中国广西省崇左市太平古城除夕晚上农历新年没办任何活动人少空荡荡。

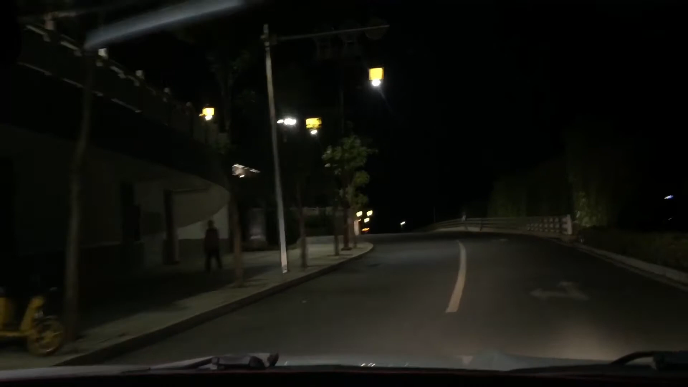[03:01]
前方路口左转，新路线途经友谊大道，左转。
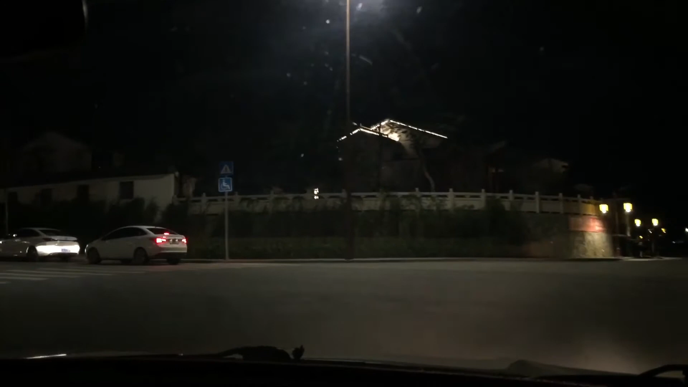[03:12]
400米后向左前方行驶。